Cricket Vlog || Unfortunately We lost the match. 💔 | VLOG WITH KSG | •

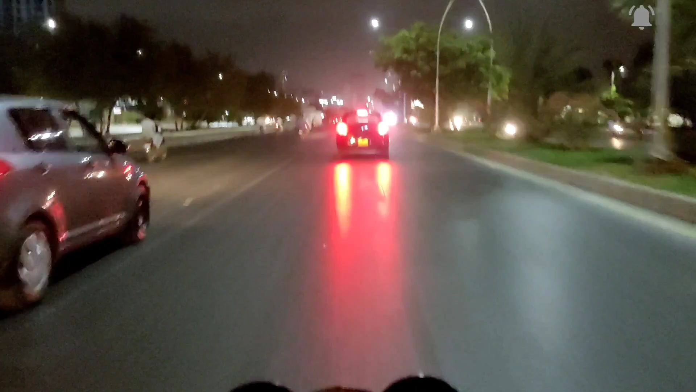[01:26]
आप फ़िलहाल मेरी बोरिंग आवाज़ ही इंजॉय करें। और ये कुछ खूबसूरत मनाजर हमने कैप्चर किए थे कुरंगी रोड के,